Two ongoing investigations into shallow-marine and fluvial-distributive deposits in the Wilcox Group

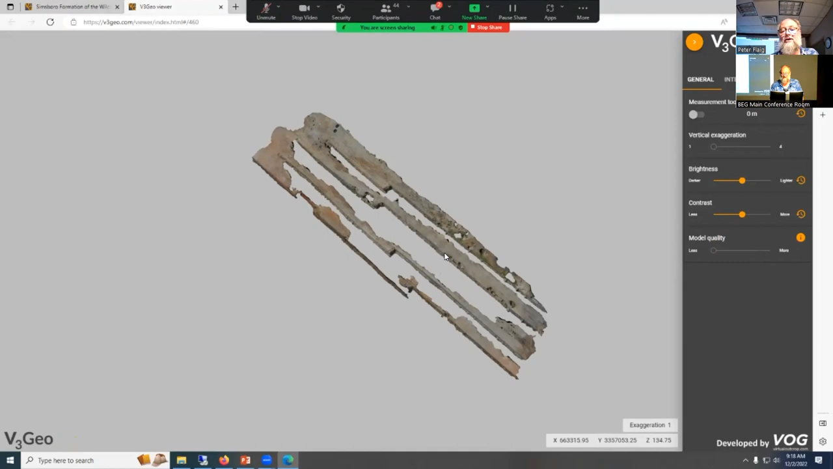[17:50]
All right. And you can change the quality of the model. This is the model of the outcrop belt. It looks very weird because I didn't fly
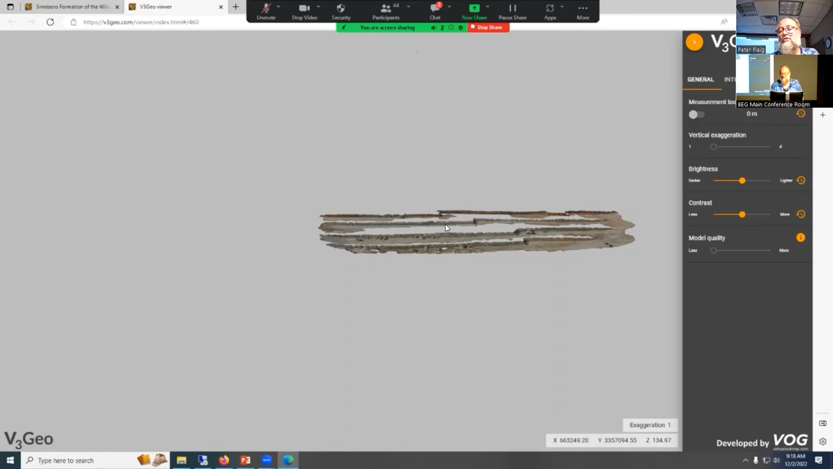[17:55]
in a down looking form because the outcrops were they were tiered and I didn't have a lot of time to do this.
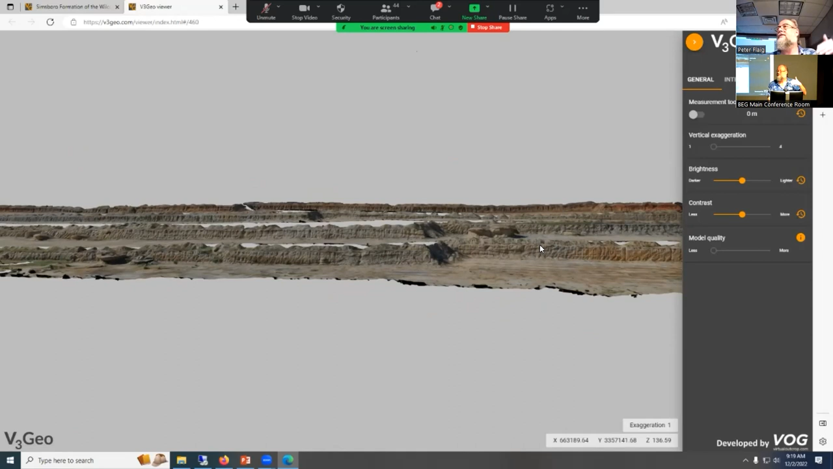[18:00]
But what's cool is they're available for free on this outcrop, right? And so the manuscript that we're publishing, we gave a link to this, to these different 3D models on this website, which is there specifically to curate these models, okay?
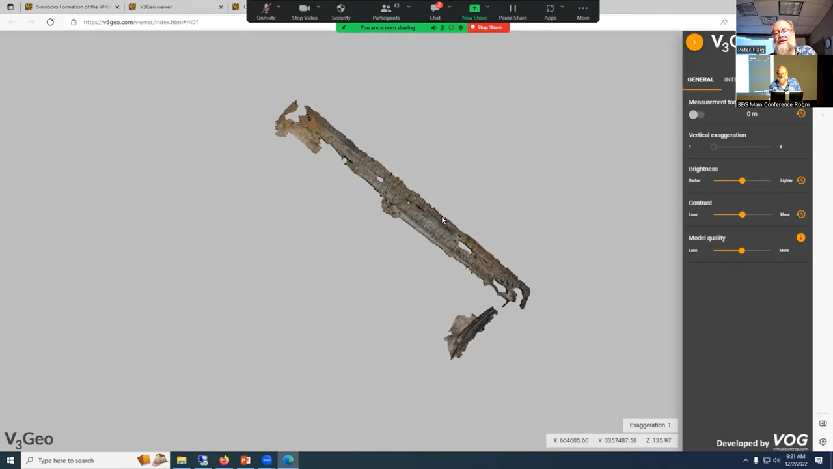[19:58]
Okay, and so we don't have the contact between the Simsboro and the Calvert Bluff, but this is the Calvert Bluff. And what you will notice, I hope, right away, is this is not a shadow. This is actually a really organic rich
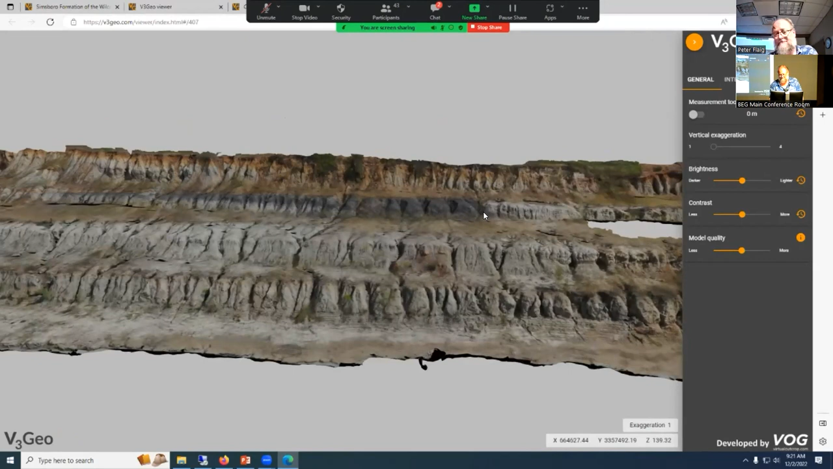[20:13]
mudstone with lots of plant fossils and leaf fossils. There's another one right down here.
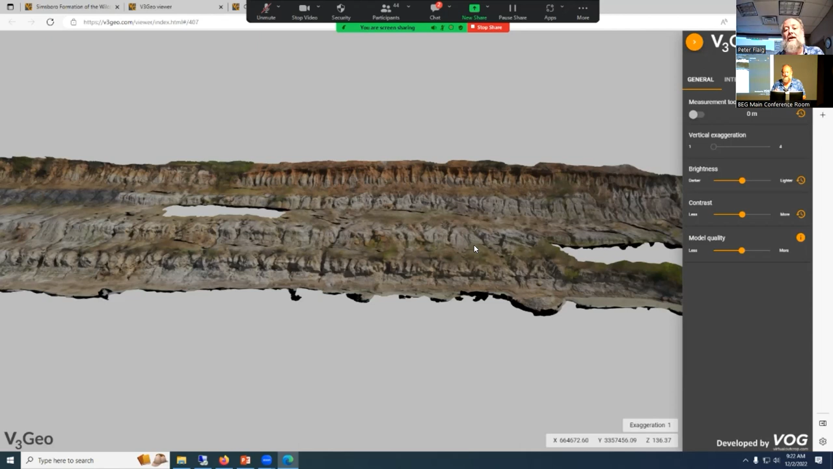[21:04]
actually no floodplain at all preserved, to this to across the boundary to something that has paleosols, oxbow lakes, very terrestrial.
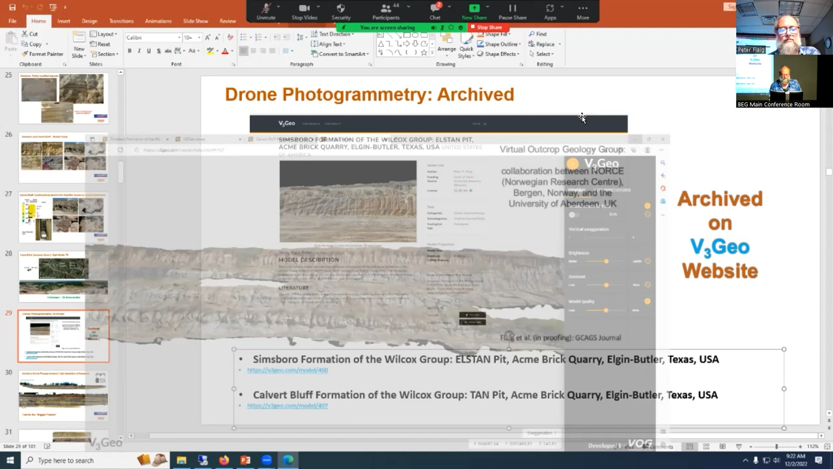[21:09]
Okay. And what's nice is then you can
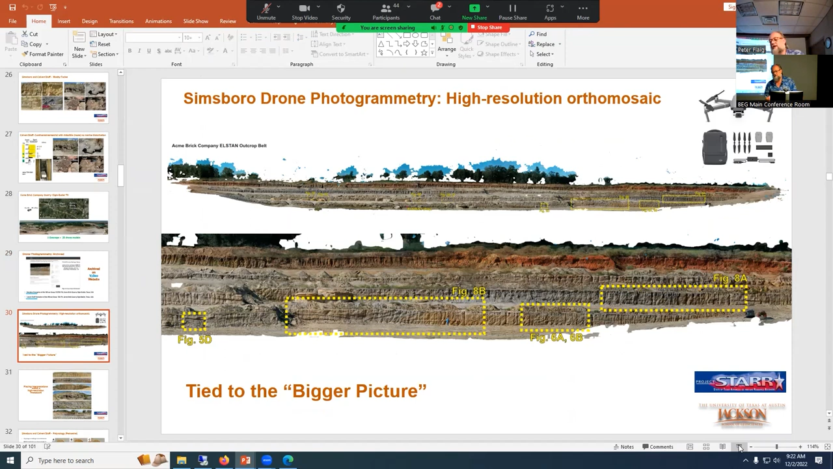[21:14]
export these orthomosaics from the drone models and you can interpret on them, right?
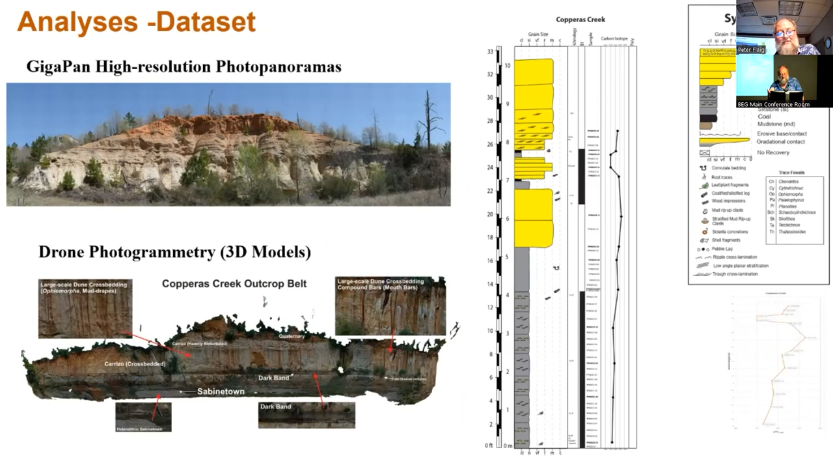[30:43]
as well as 3D models of the outcrops. Okay. And there's a series of outcrops, and I will show you.
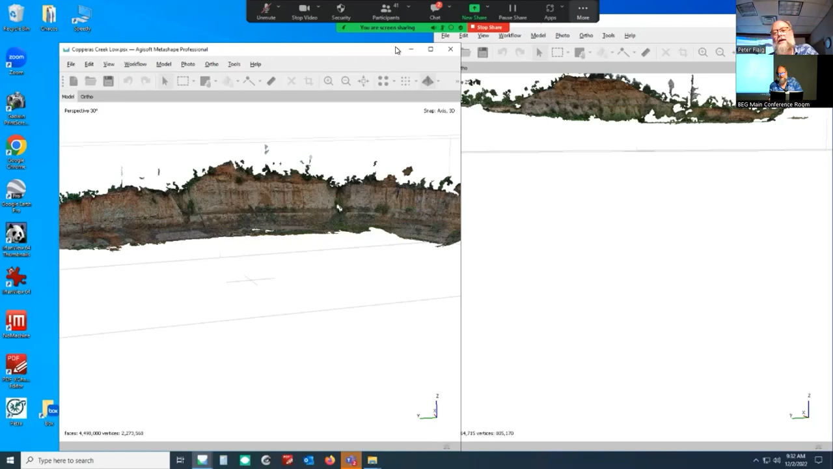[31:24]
Okay, and so we have a drone model of the outcrop with the epectodinium spike in it. And one of the things that I think is really important, and the reason why I want Catherine to come out here, is we wanted to collect at high resolution through the Sabine Town below the epectodinium spike, through the epectodinium spike, and then up into the Carrizo, which sits atop of the dark band here.
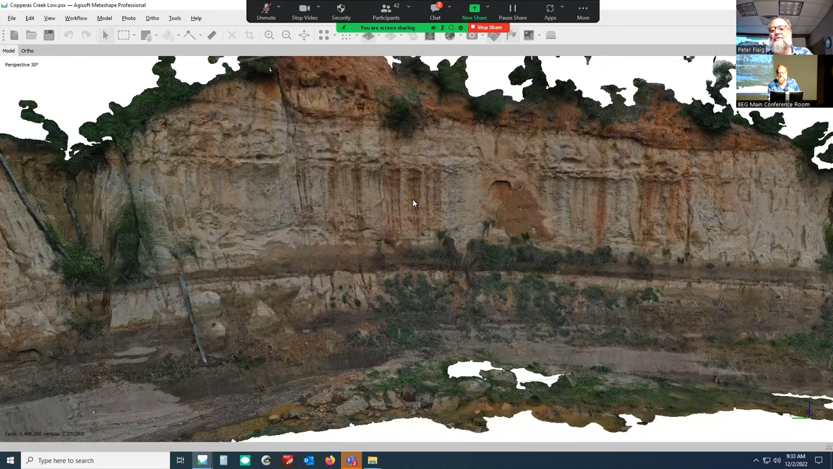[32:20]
And just think about it. And because we've thought about it before, and I'll show you that bit of information in a minute. But what's really cool about the drone photogrammetry in this particular outcrop belt is, I don't know if you can see this, but this is a big sort of semi-circular outcrop belt. And you can never see this whole outcrop at one time. You actually have to, you know, Chris Dennison had used a machete to get us back and get a path through the woods to get back to this outcrop belt.
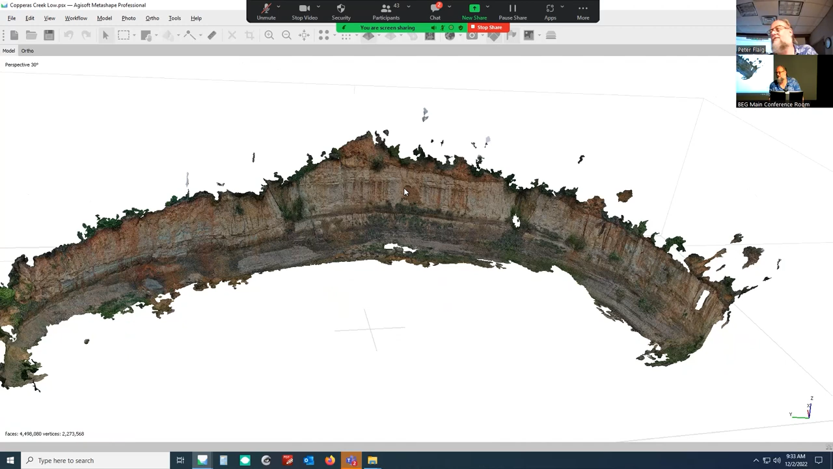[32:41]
So the only way you would ever see this whole outcrop together is using drone photogrammetry. There's really no other way.
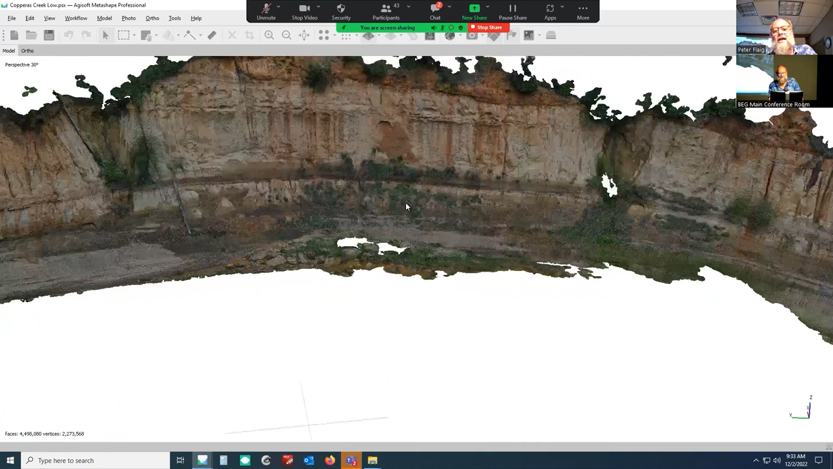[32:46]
And you can't even see up high in these outcrops.